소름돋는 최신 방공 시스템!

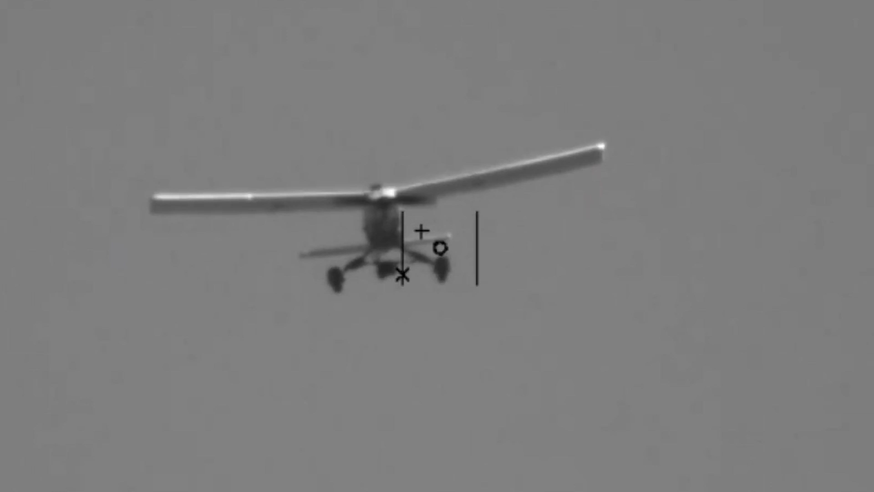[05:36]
반경 1km 이내를 시속 150km로 이동하는 드론을 8mm의 정확도로 추적할 수 있습니다.
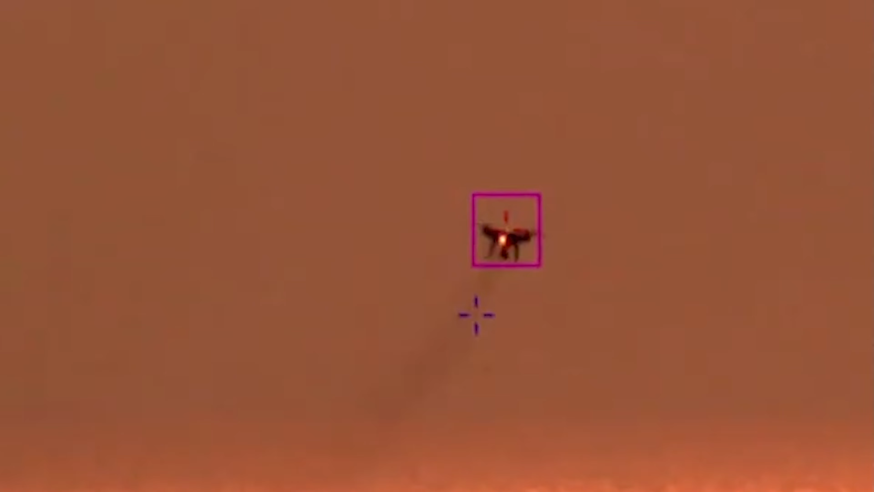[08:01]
풍선 다발과 연은 물론이고요 드론은 통제불둥이 될 때까지 데워버립니다.